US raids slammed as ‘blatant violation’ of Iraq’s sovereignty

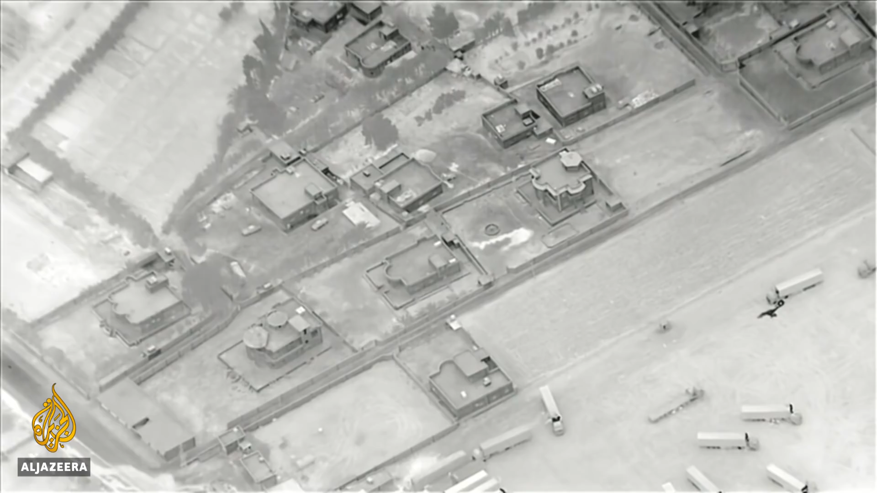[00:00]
This was the moment the U.S. said it hit a Popular Mobilization Forces base near Iraq's al-Qaim border crossing with Syria.
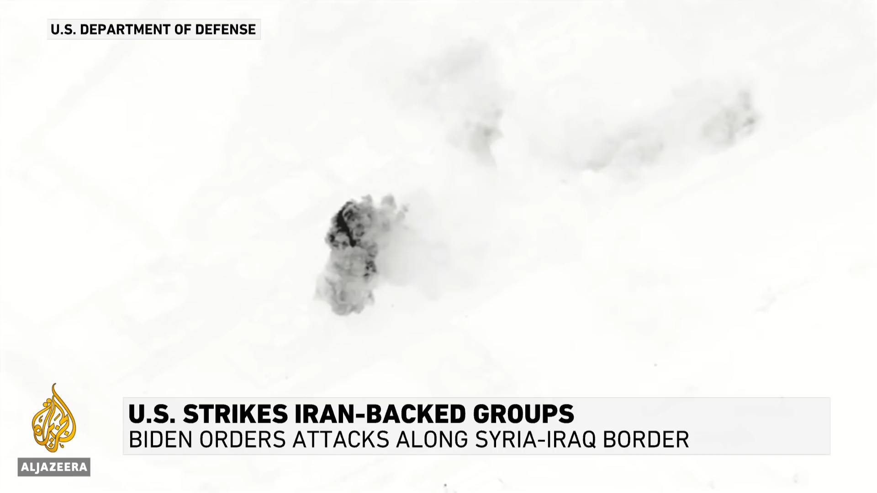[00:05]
The airstrikes happened in the early hours of Monday, targeting both sides of the crossing.
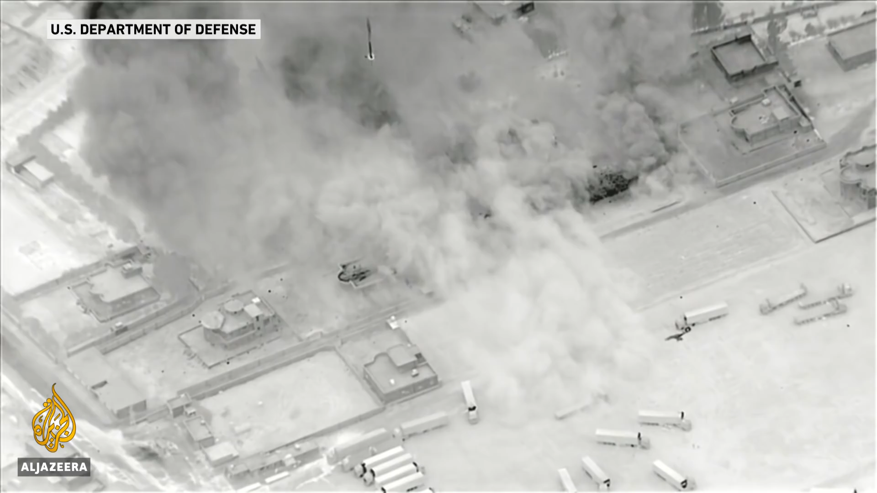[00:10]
On the Iraqi side, a base used for drone attacks was hit.
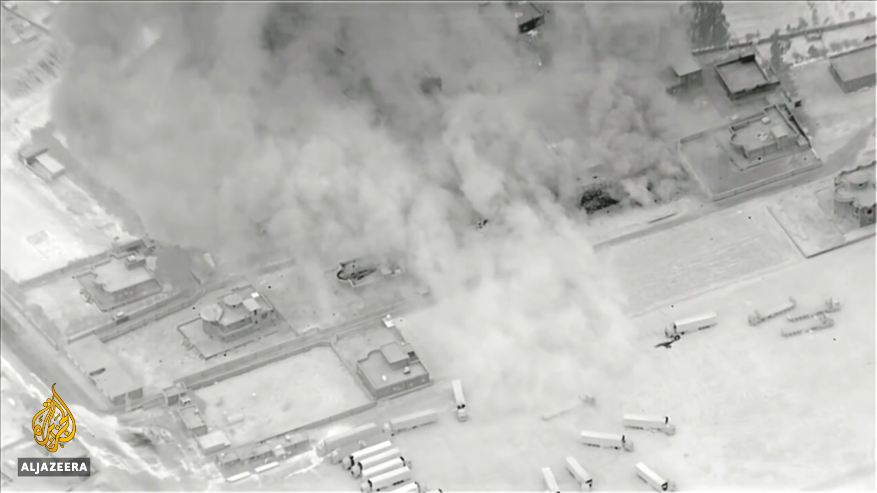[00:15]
A statement from the U.S.